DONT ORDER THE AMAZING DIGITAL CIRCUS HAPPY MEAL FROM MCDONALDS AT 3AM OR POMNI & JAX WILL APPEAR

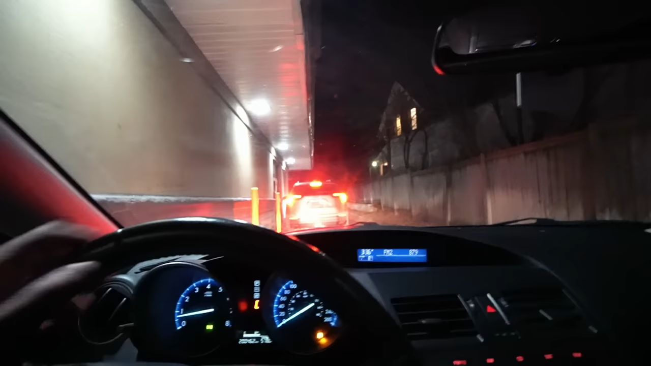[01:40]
I'll see you at the second window guys. I'm about to pick up the happy meal Oh my god. Also guys check out this guy's car in front of me.